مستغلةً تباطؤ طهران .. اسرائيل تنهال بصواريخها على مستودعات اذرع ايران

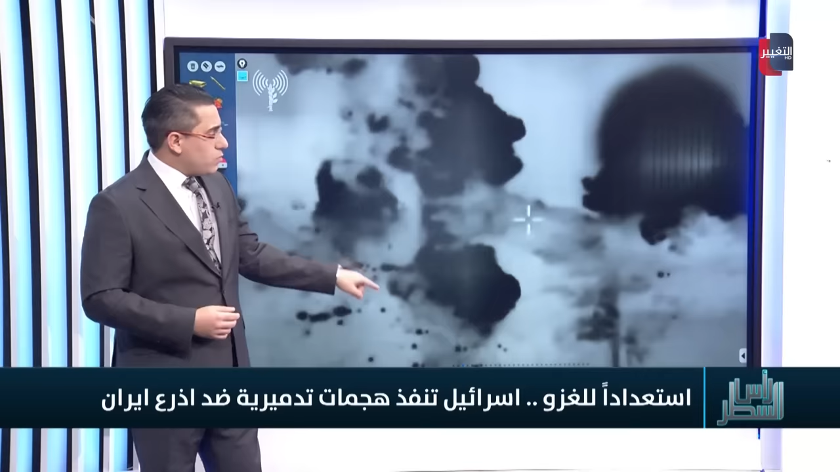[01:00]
تستهدف نفس الشضايا كما نلاحظ وكذلك نقاط أخرى أيضا قد ضربت نقطتين تقريبا هي التي ضربت مع استهداف هذا المستودع للأسلحة الذي نتحدث عنه
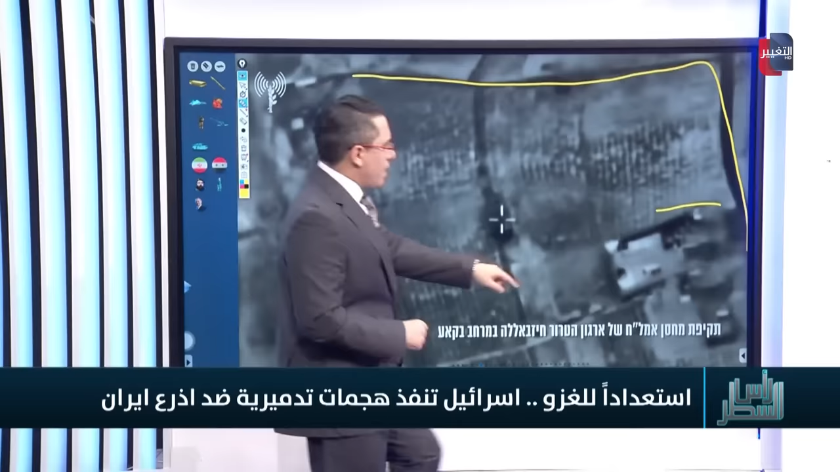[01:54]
هنا كما نلاحظ هذه النقطة المبنية مساحة مفتوحة زراعية وكذلك هنا نقطة مبنية أخرى وهذا هو المستودع الذي يأتي